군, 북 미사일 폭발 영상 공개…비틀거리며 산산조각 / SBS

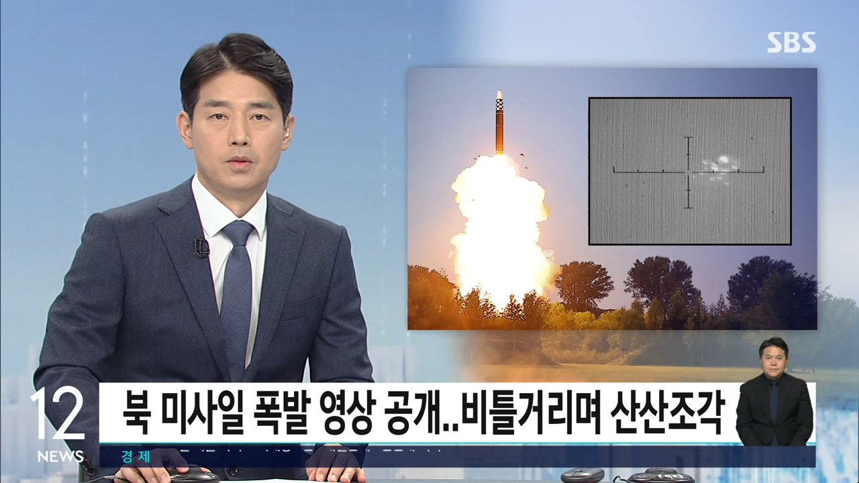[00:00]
우리 군이 오늘 감시 장비에 찍힌 북한 미사일의 폭발 영상을 전격 공개했습니다. 비정상 비행과 폭발이 고스란히 담겼습니다. 김태훈 국방전문기자의 보도입니다. 우리 군 전방 부대 감시 장비에 찍힌 그제 북한 탄도미사일 발사 장면입니다. 비행운이 곱게 상승하지 않고 비틀거리며 올라갑니다.
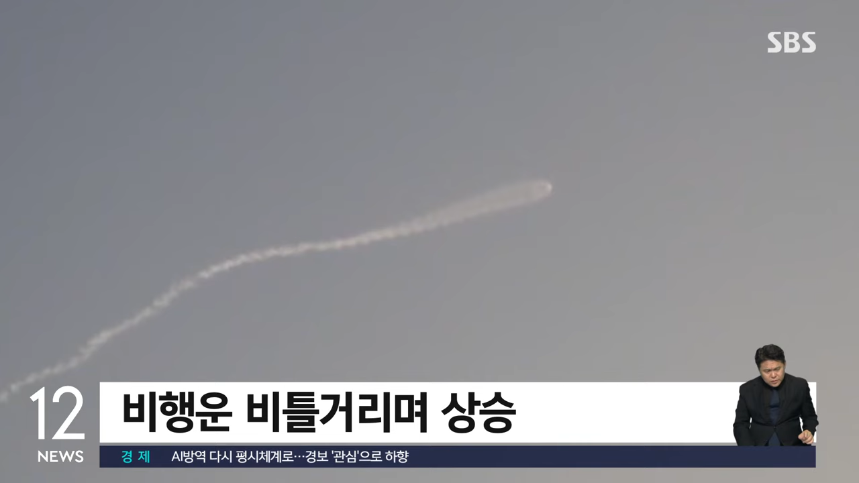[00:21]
이어 미사일이 빙글빙글 심하게 돕니다. 큰 불이 붙더니 폭발하고 10개 이상 잔해로 산산조각납니다.
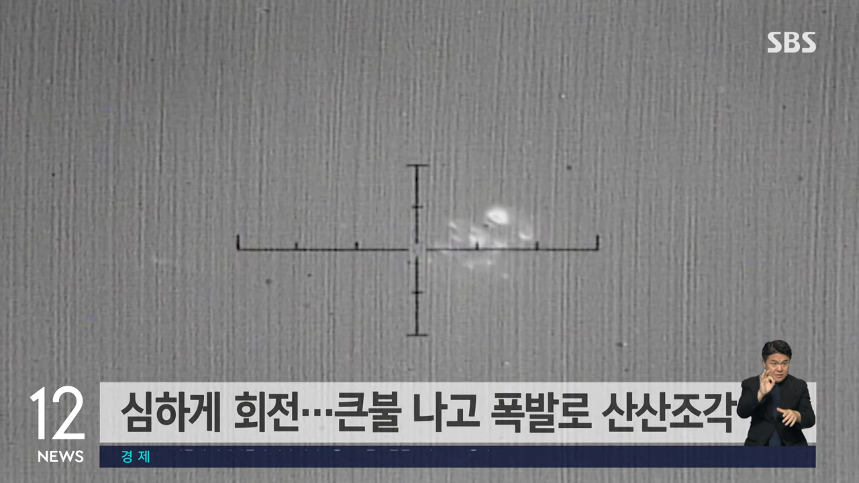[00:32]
상승 초반부터 비행이 불안정했고 하강 종말 단계에서 서너 개로 분리되는 다탄두 불리는커녕 상승 단계의 폭발로 보입니다.